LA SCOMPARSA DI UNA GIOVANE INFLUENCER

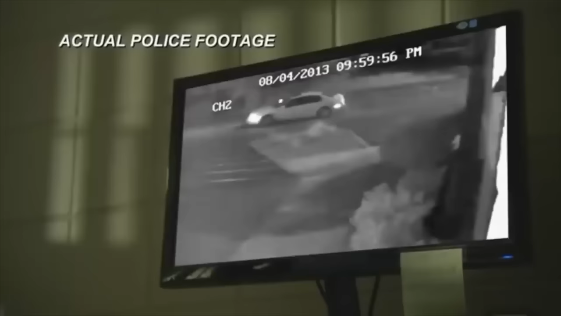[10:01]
quindi, il giorno dopo la scomparsa di Alexis. Nel filmato si scorge qualcuno che scende dall'auto.